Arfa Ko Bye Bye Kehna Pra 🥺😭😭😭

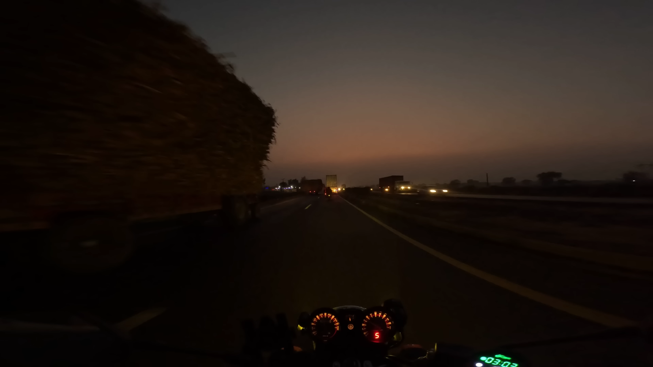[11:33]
ज़िमींदार जो है वो मिलों की तरफ गन्ना ले जाते हुए,
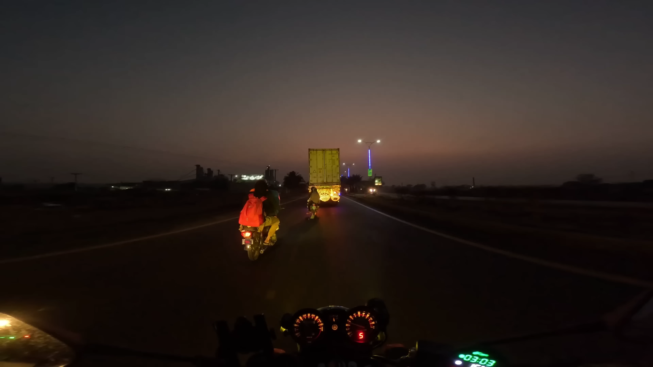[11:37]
तो ज़िमींदार के लिए काफ़ी सारे मसाइल हैं।
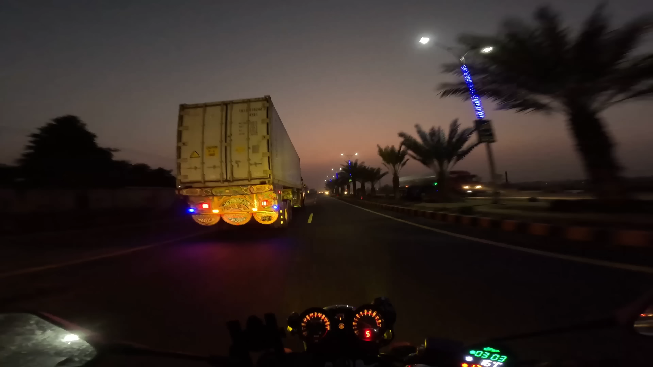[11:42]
वो इस तरह रोड पे आते हैं अगर ट्रॉली लेके, उनको वो वाले मसाइल भी फेस करना पड़ते हैं, फिर उसके बाद वो मिलों में लेके जाते हैं गन्ना, और गन्ने का रेट मेरे ख्याल में 300 रुपये मानना है या उससे भी कम होगा।